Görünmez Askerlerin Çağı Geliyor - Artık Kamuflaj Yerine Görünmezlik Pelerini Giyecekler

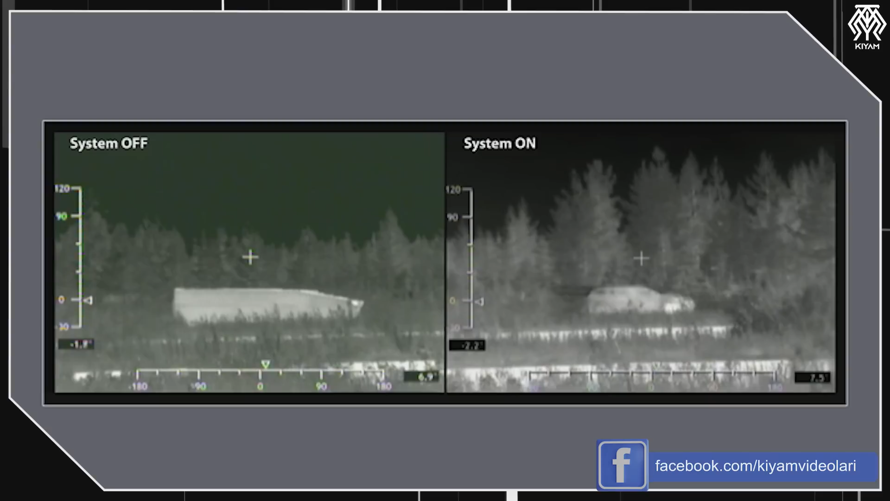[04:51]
Bu petekler hızlı şekilde ısınarak ya da soğuyarak çevredeki nesnelerle aynı ısıyı yayıyor. Yani bir zırhlı araç, bir inek ya da bir otomobil gibi görüntü verebiliyor.